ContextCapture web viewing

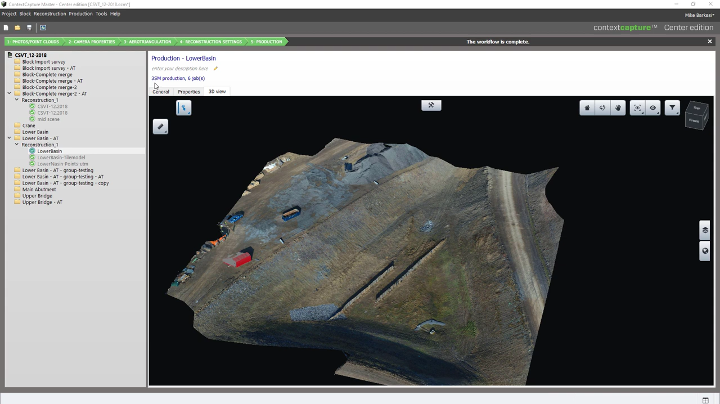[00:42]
The models we've produced that will work within the ProjectWise project environment are the 3SM reality model. So, shown here is the 3SM production of that model, and also a LAS point cloud model.
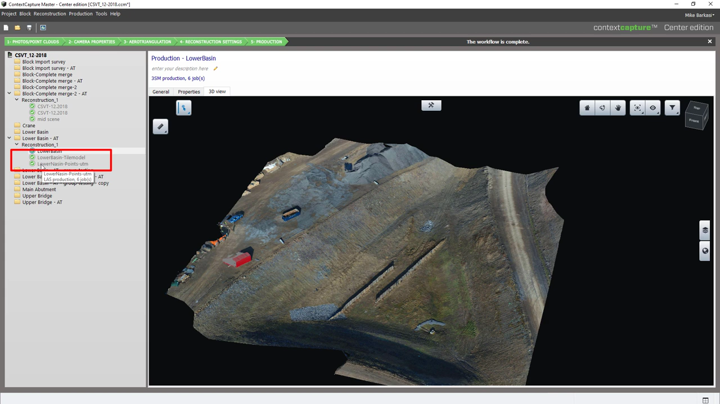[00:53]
The LAS point cloud model consists of six tiles of LAS data, each from a job within the model.
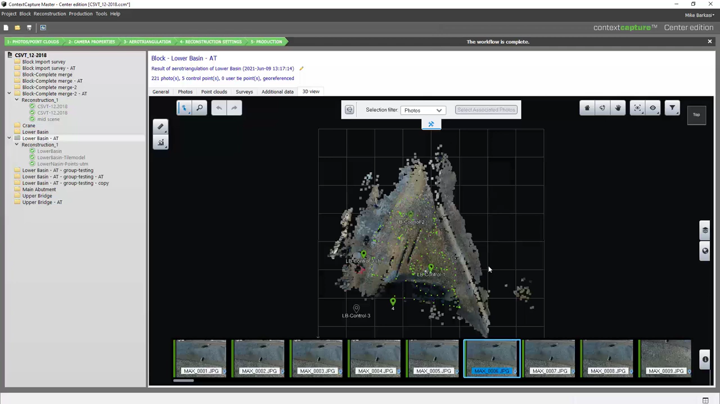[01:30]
To do this, we'll use both the data stored within this project and we'll use an outputted orbit mobile mapping run. To begin with, what we'll have to do is we'll have to associate a ProjectWise project with our context capture project.
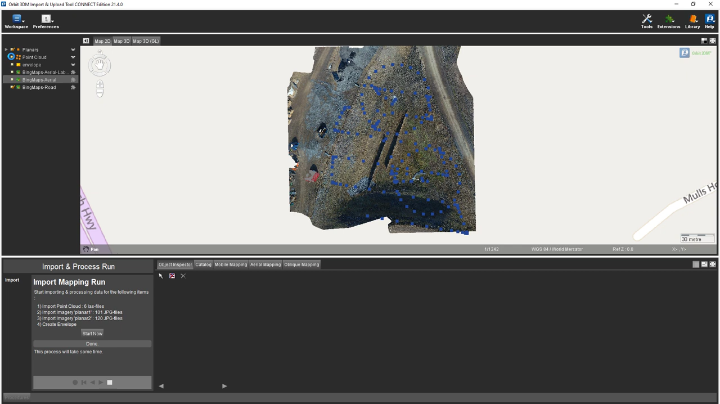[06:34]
And the planar imagery is now in place.
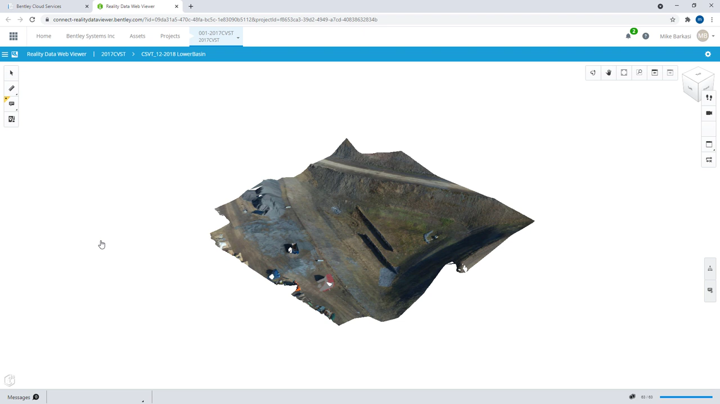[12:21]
In this case, we're looking at the basin.
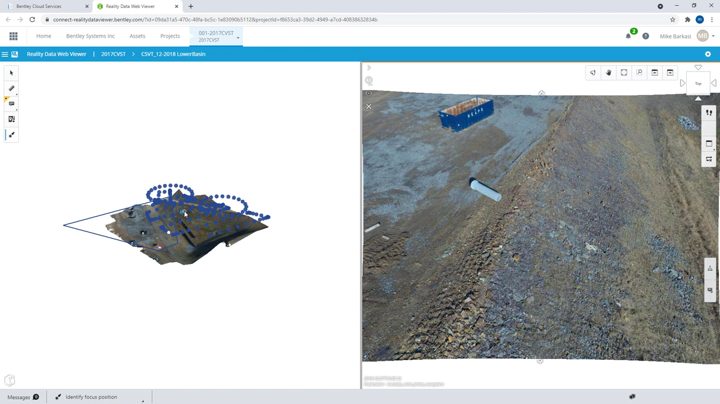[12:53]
And it will only load in or show the photos that can see this specific area. And, of course, we can zoom in to our photos.
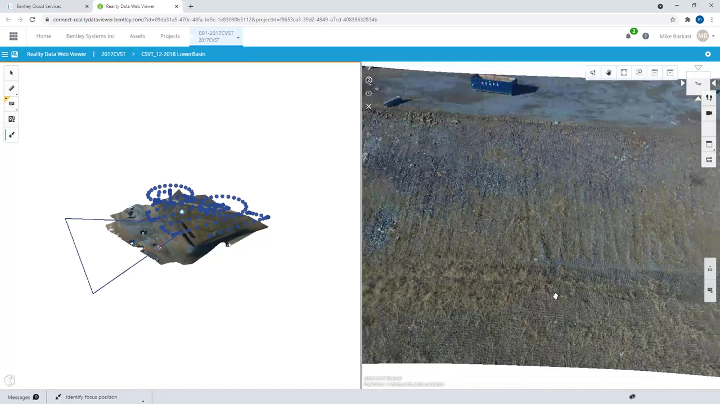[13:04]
We can generate markups on the model and so forth. Conversely, we can now access, through the same dialog, our point cloud data.
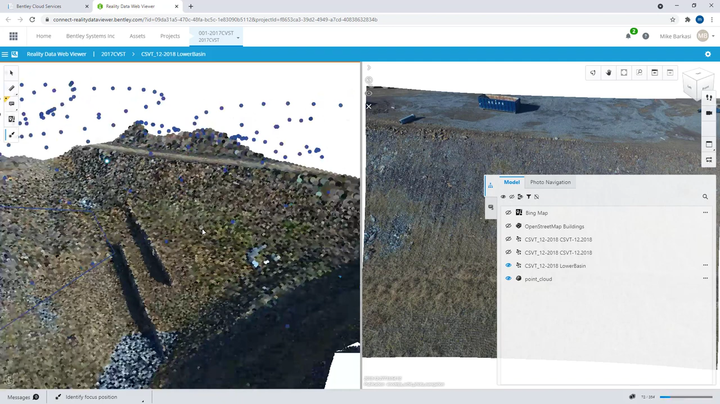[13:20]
And, in our case, we've previously uploaded some larger models, and we can access those models as well.